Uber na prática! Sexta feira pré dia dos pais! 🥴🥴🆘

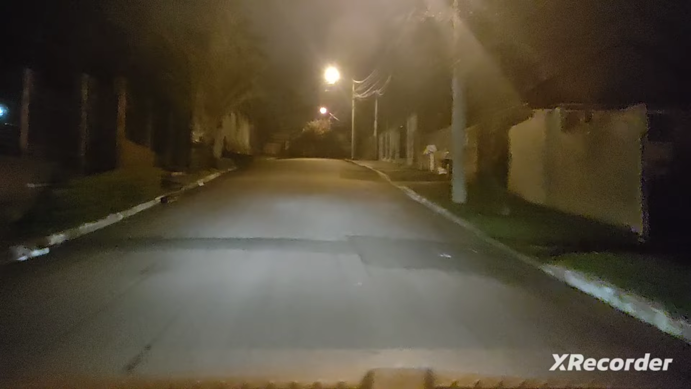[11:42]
Já em Canoas, consegui vir com uma Comfort aqui, 15 quilômetros, 15 alguma coisa por 32, eu acho. Eu sei que somando os 2 quilômetros que eu fui buscar o passageiro, não fechou R$2 o KM, tá? Não fechou.
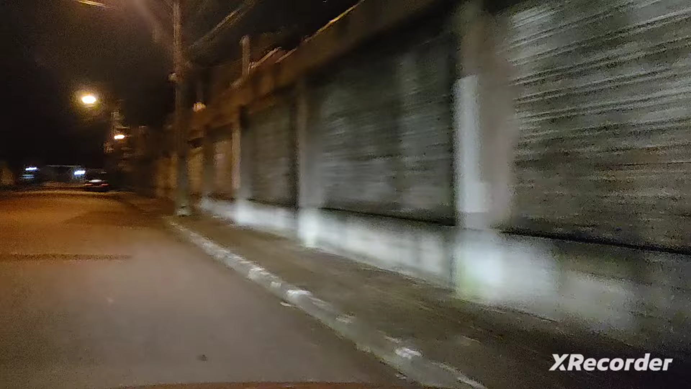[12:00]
Não abriu dinâmica 10 horas da noite, que abre sempre 10, 10 e 10, entendeu? Ainda mais considerando sexta-feira, olha. Tá louco? Alô, o que tu fez no aplicativo, Uber? O que tu fez pra acabar com o final de semana da gente, hein? O que tu fez? Tava aqui no Beco dos Kunzler. Quem é de Canoas aqui conhece, com certeza absoluta, né? É um beco, mas é um beco de boa. Na verdade, são duas ruas sem saída e uma dá conexão na outra. Assim, agora que eu tô saindo na Santos Ferreira, que é uma das avenidas principais aqui.